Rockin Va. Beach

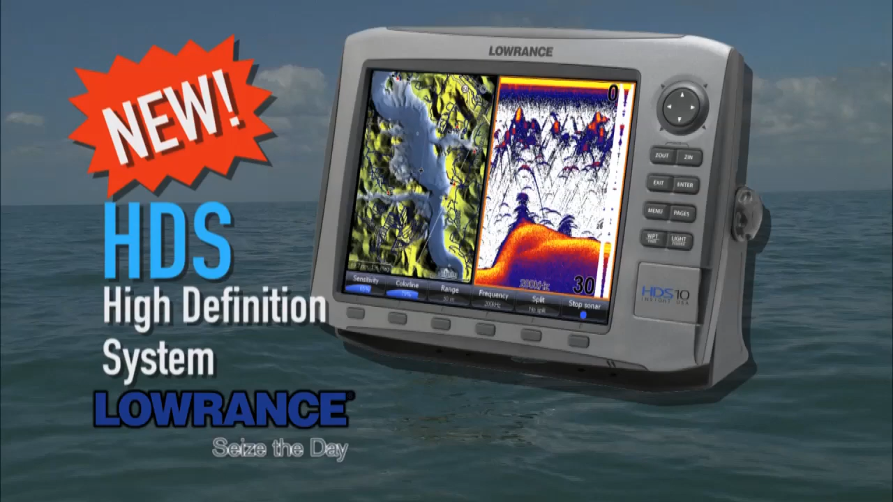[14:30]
today's fishing tip is brought to you by lowrance and the new hds high definition
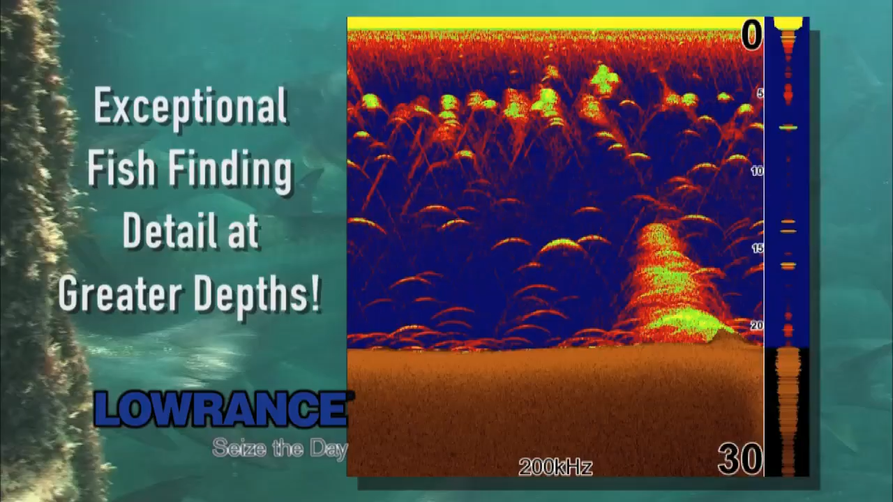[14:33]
systems exceptional fish finding detail at greater depths superior high definition mapping bright and even easier to use get lowrance and seize the day